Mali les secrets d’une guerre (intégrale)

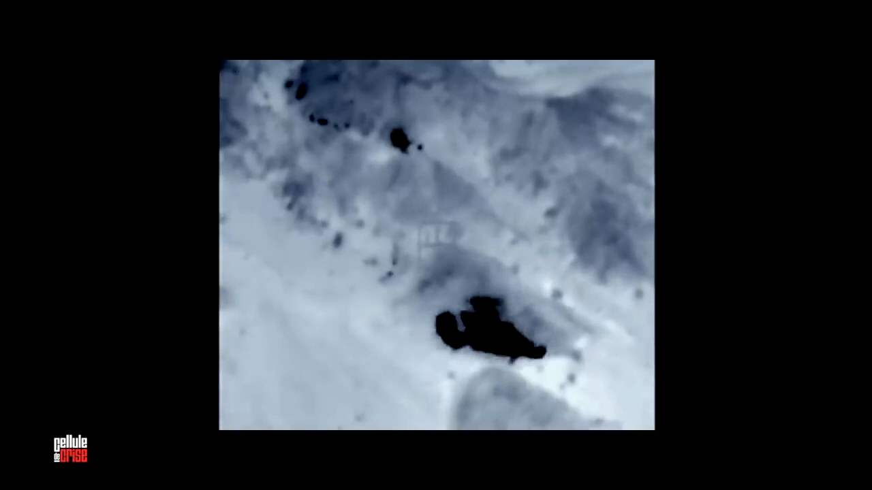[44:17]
Les djihadistes fuient, là on en voit deux.
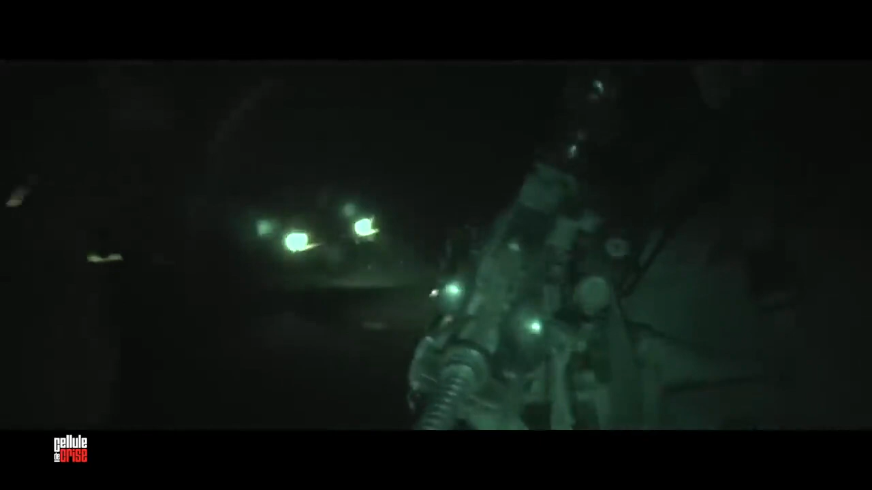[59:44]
Au même moment, 246 parachutistes sautent sur la ville.
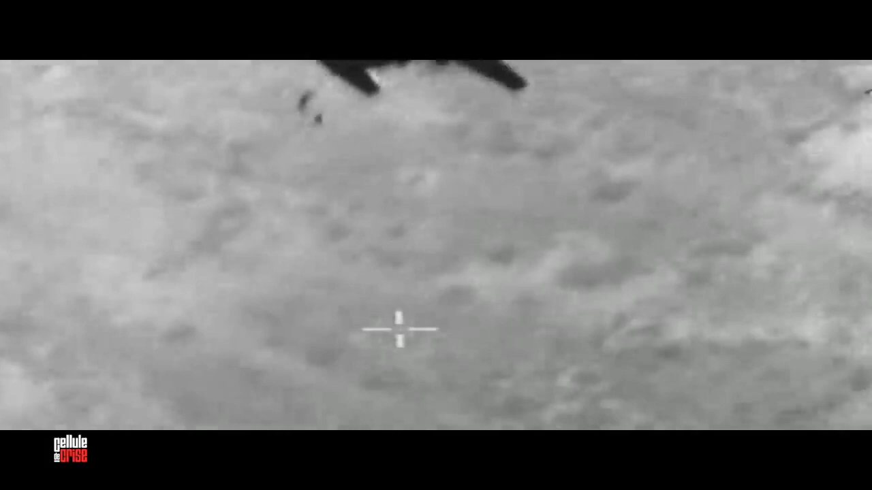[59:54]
L'un des deux drones dont dispose l'armée au début de cette guerre a été réquisitionné spécialement pour filmer l'opération. Ces images seront distribuées aux chaînes de télévision.